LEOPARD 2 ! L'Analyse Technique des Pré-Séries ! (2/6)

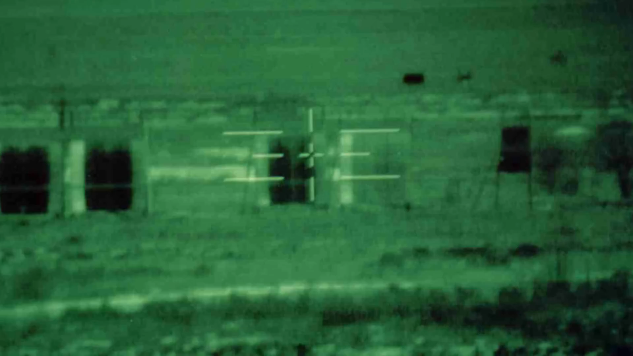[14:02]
Bon en revanche, la qualité était médiocre, pas sur une thermique de notre époque.